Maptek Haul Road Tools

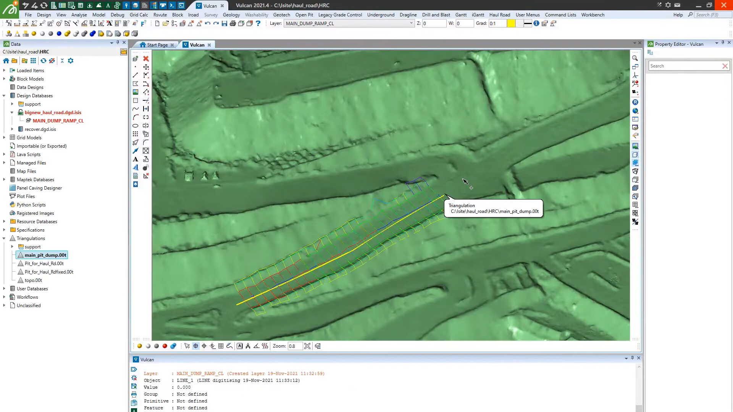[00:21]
MapTech hall road conformance can be used on as-built surfaces as well as design models in either program. The choice is yours. Detect bund height and width, road width,
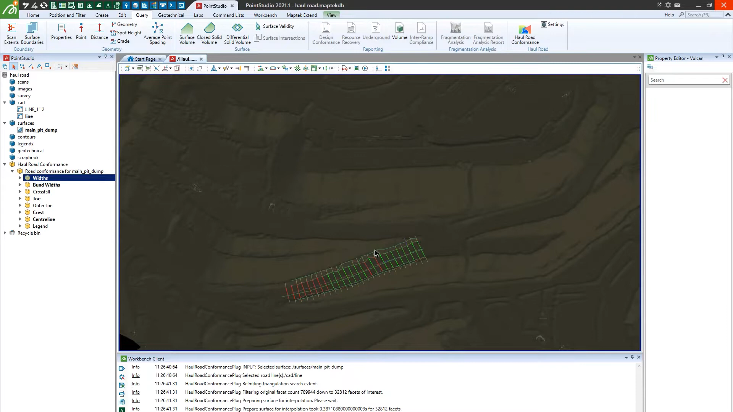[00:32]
toe and crest lines as well as cross-fold grade, providing a clear visual display of conformance or non-conformance.
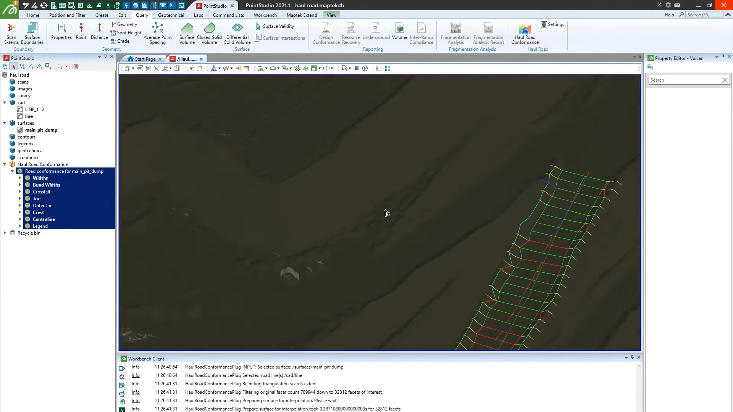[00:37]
It's as simple as inputting an approximate centreline for each roadway
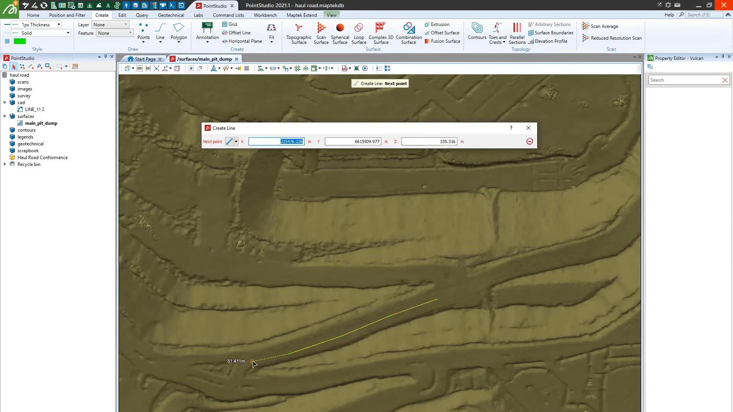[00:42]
you wish to be interrogated and an as-built surface. As-built surfaces can be simple string-line derived surfaces or data from MapTech drive, aerial lidar or UAV models.
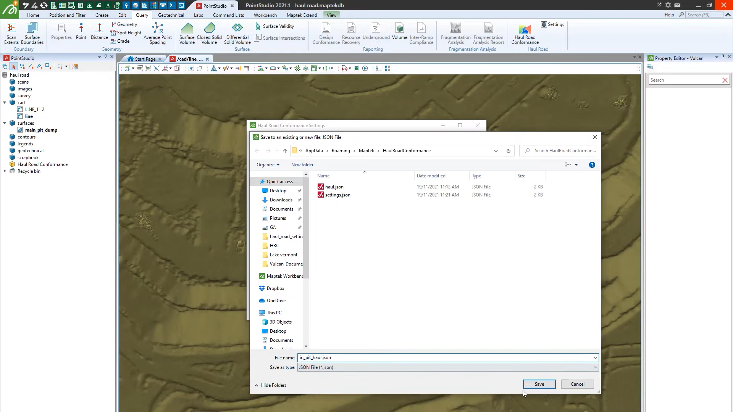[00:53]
Identifying areas of non-compliance this way allows clear communication to production of where improvements are necessary and facilitates changes to design, improving mine processes and safety outcomes.